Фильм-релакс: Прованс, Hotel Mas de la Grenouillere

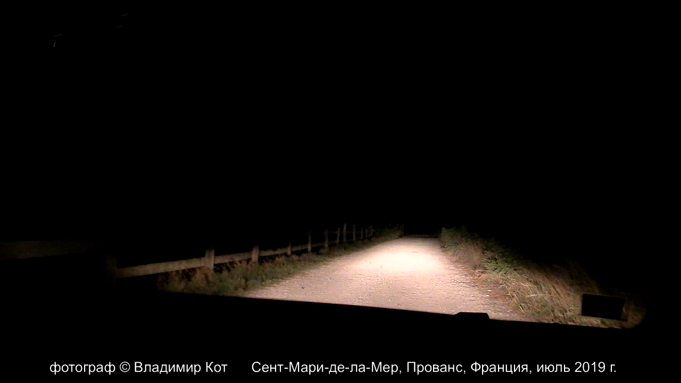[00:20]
это городок на побережье, находится наш отель, в нем мы проведем два дня.
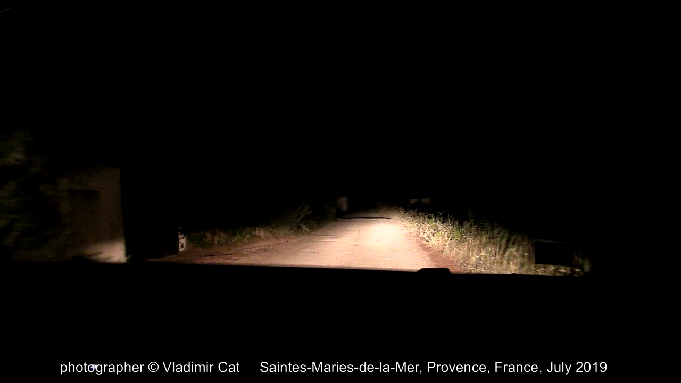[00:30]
Мы уже прибыли туда поздно ночью и вот так вот освещая фарами, пользуясь навигатором, мы отправились на поиски этого замечательного отеля.